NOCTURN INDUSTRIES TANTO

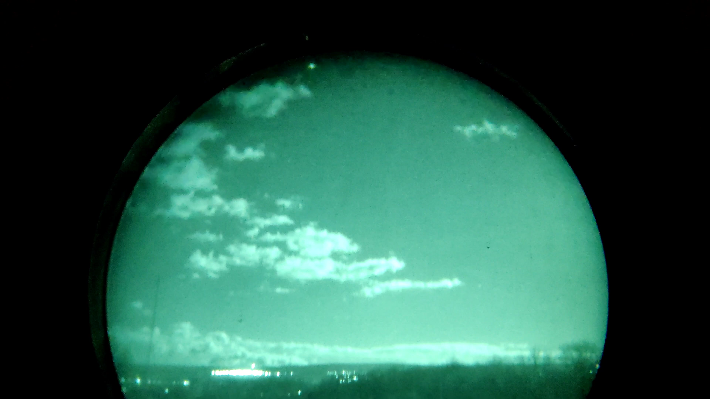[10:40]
So, we'll be back there. That tree line is about 300 yards. Maybe 330-ish.
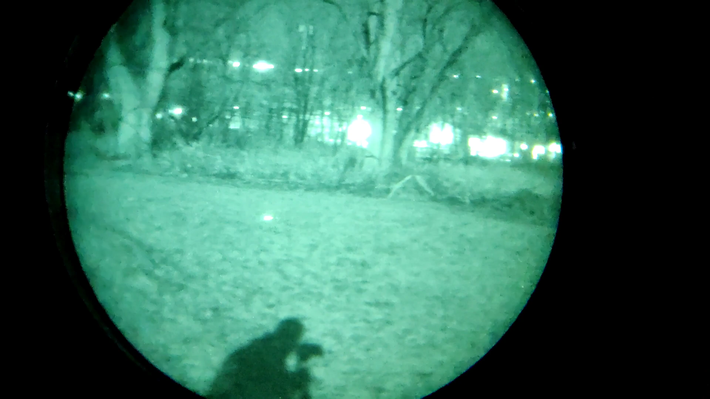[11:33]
Some tree line. And then. A couple buildings behind there. There's really only like two lights aren't.
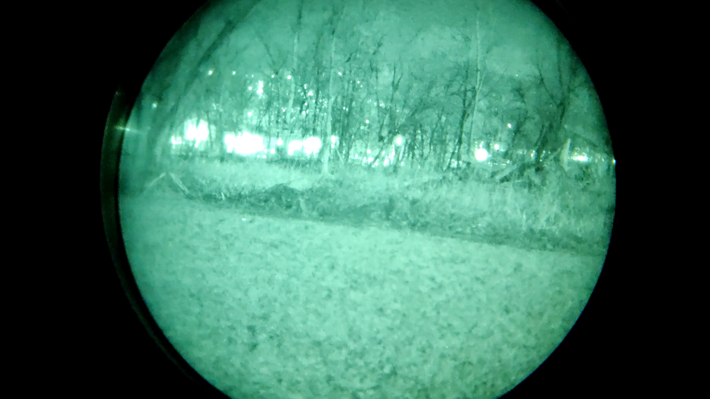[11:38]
But, it's just reflecting off of the aluminum siding.
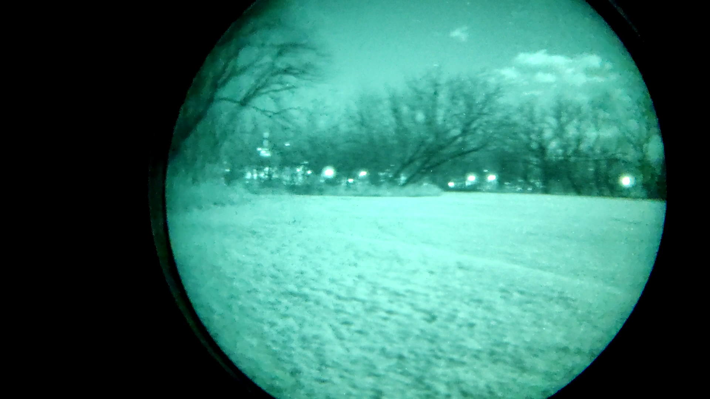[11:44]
But, there it is. This is the Photonis Echo 4G White Phosphor. Let me go ahead and take this off the mount here.
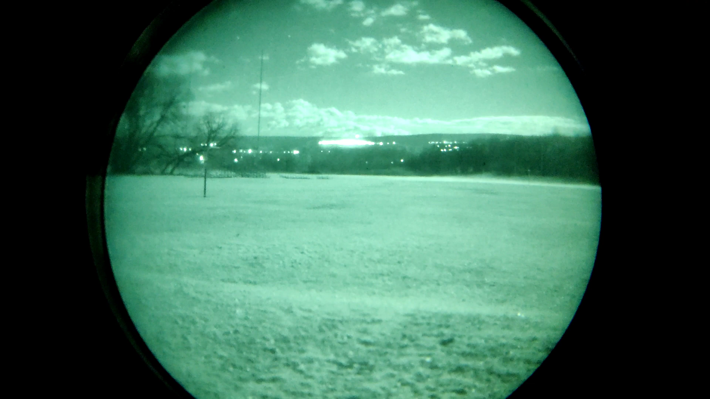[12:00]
And, I'll show you what it looks like right now without night vision. And, that is darker than it looks.
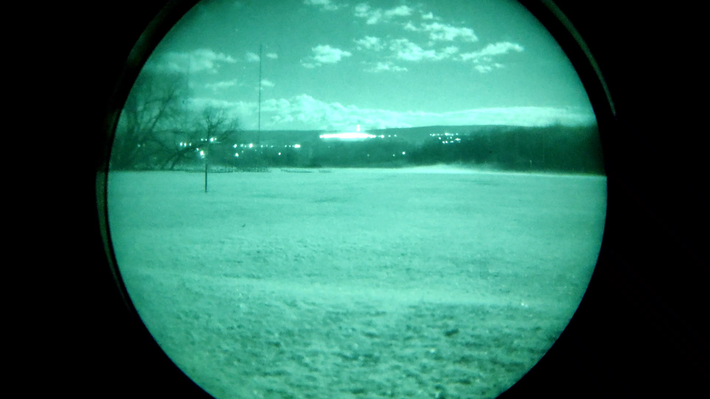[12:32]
And, this mount that I got off of Amazon is pretty cool. Works really well. Cheat too. Seventeen bucks. So, worth it. But, yeah. There we go. That's the Nocturne Tonto.
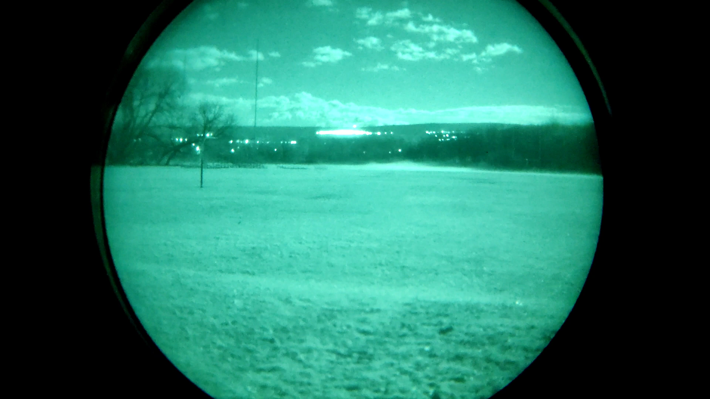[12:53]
Or, the Nocturne Industries Tonto. With the Photonis Tube. 2,254 FOM rating. Really nice.